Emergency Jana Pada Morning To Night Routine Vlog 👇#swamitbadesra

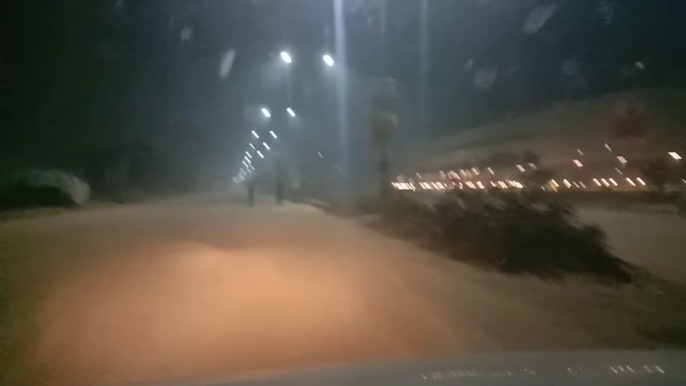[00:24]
देखो लोग मॉर्निंग वॉक पे निकल आए हैं और टाइम हो गया 5:40। मैं भी
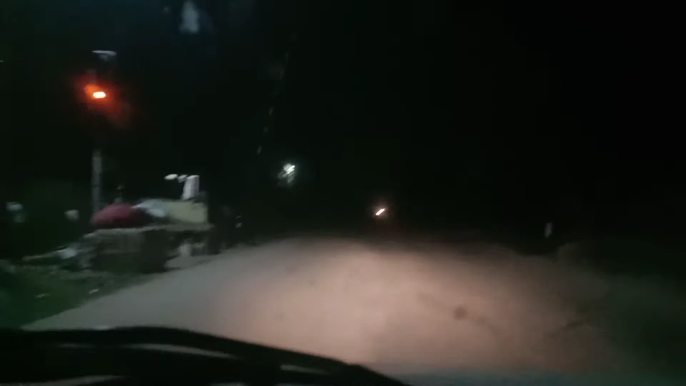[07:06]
हाँ वो नहीं है तो रेवाड़ी वाला, देखो ये भी फाटक, अभी आगे चलना, एक ये फाटक हो गया।